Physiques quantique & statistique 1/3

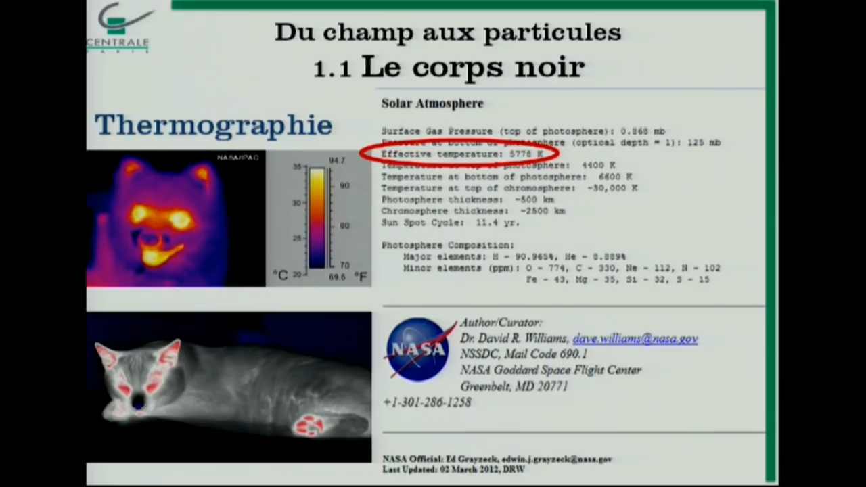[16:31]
Alors bon, pour savoir par où les animaux se refroidissent, par exemple. Les animaux à sang chaud, les animaux à sang froid.
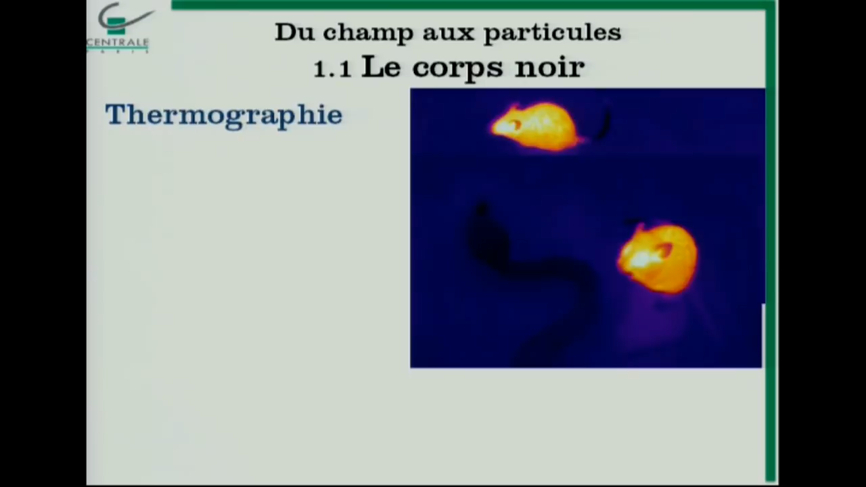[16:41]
La rencontre entre les animaux à sang chaud et les animaux à sang froid. Donc il y a tout un tas de choses comme ça.
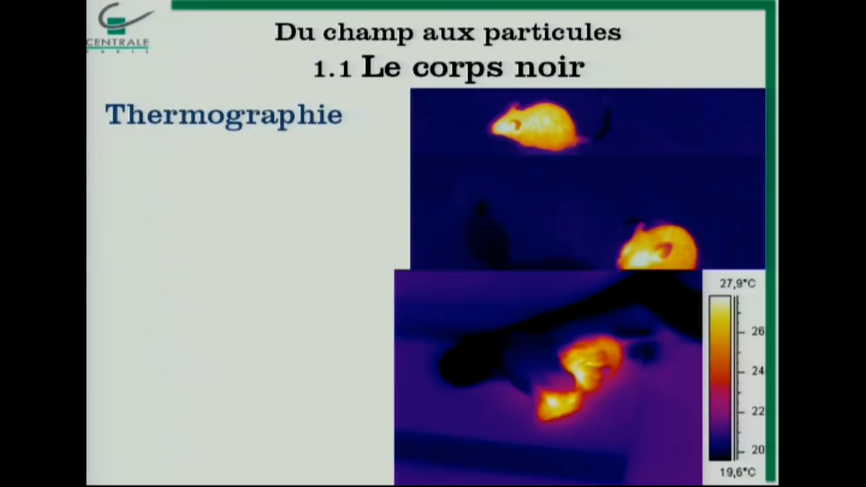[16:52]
Récemment, en 2009, on a enfin su pourquoi le toucan avait ce bec proéminent, on va dire, pour le moins.
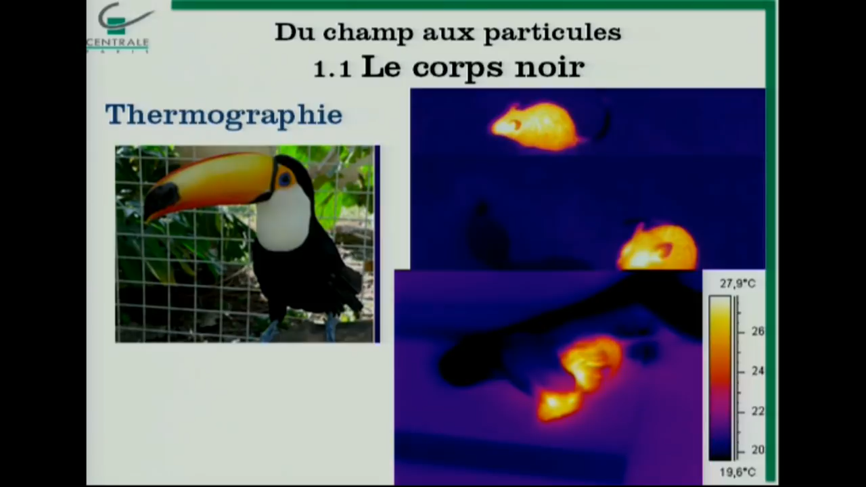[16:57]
À quoi ça peut bien servir d'avoir un bec pareil ? Et en fait, on a trouvé, c'est qu'en fait, eh bien, le toucan se refroidit par là.
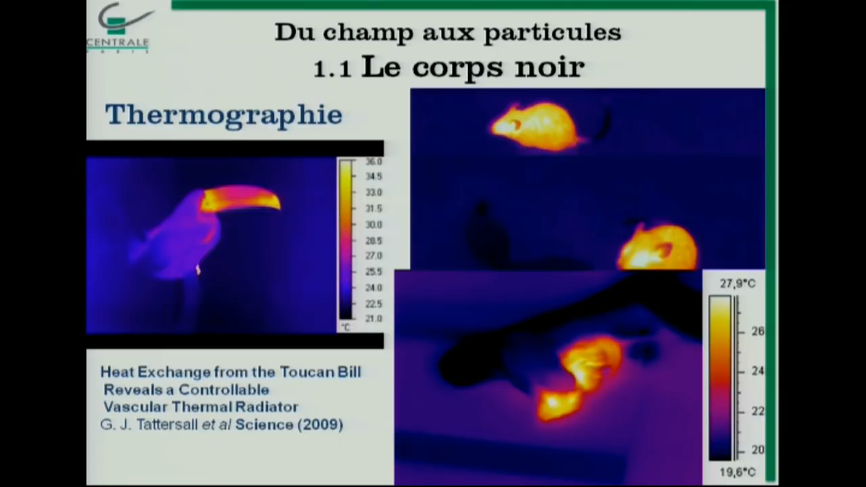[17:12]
C'est-à-dire qu'il supporte les hautes températures. Et ça, je ne sais pas si vous l'avez fait en transfert thermique, mais finalement, le bec du toucan, c'est une super ailette. Avec un coefficient de transfert thermique qui est régulé par le début du sang.
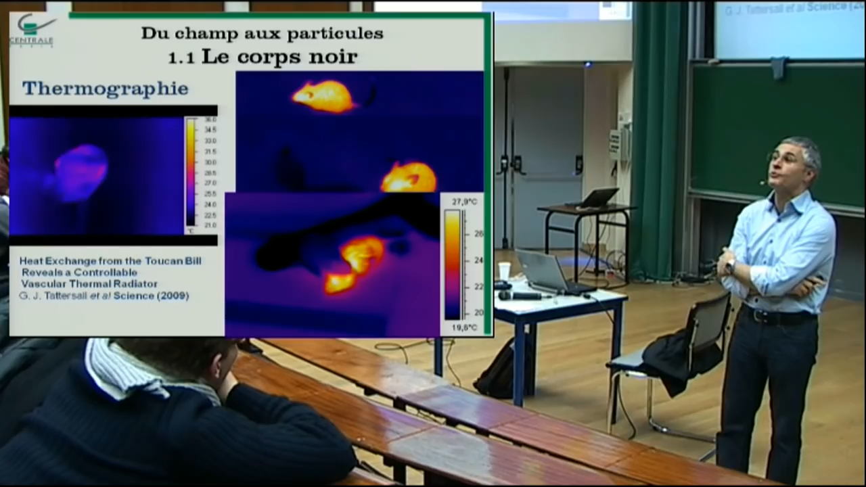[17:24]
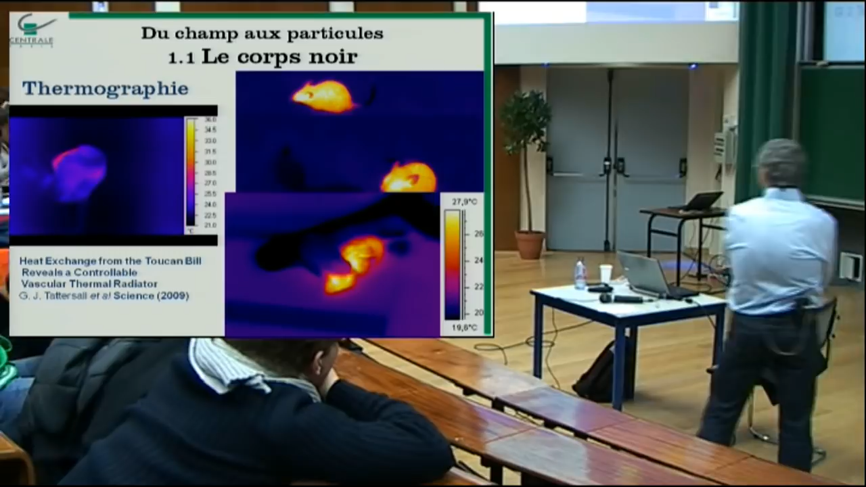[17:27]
Donc voilà, ça, c'était vu par une caméra infrarouge qui l'utilise en 2009. Vous voyez, donc c'est assez récent.
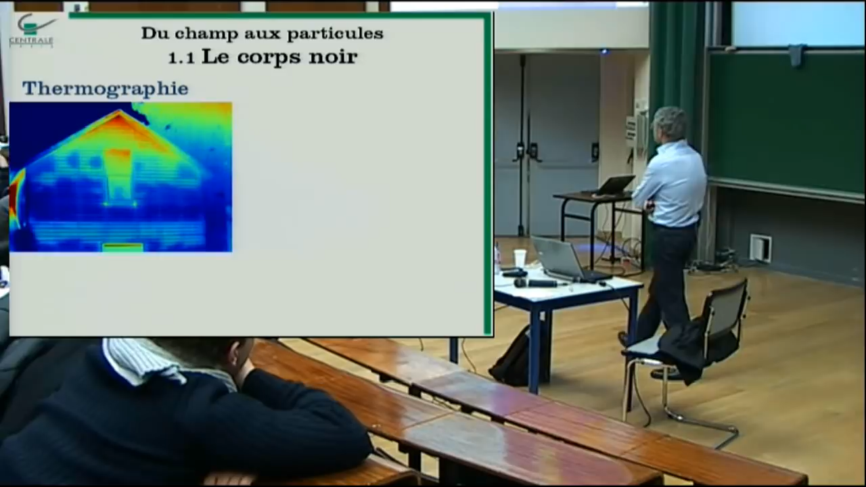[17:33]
Voilà, bon, on l'utilise pour faire des bilans thermiques, évidemment, des maisons, savoir par où on a des déperditions thermiques.
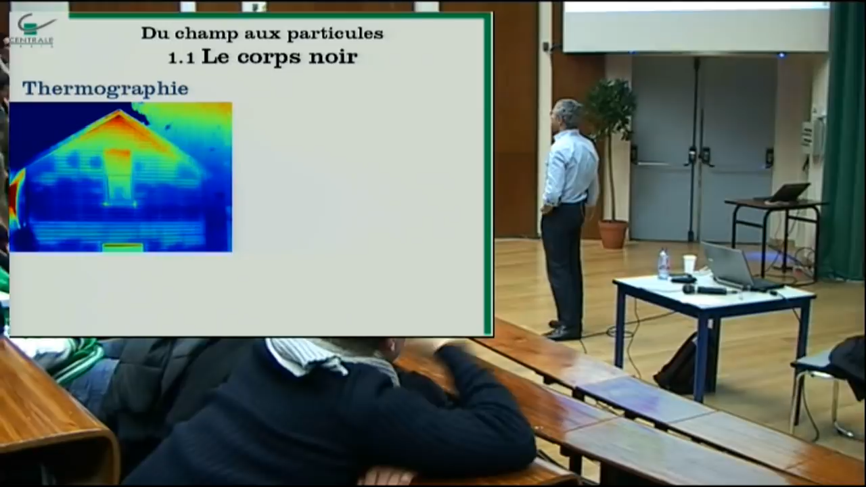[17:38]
Et puis en astrophysique, par exemple, cette équivalence température-couleur,